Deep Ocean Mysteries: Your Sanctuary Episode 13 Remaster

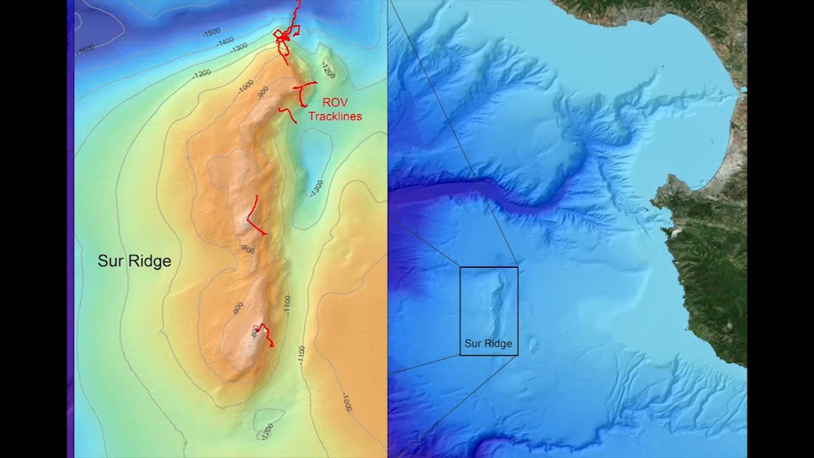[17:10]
And it's a large ridge that rises up from the bottom. It's about, I think, eight miles long.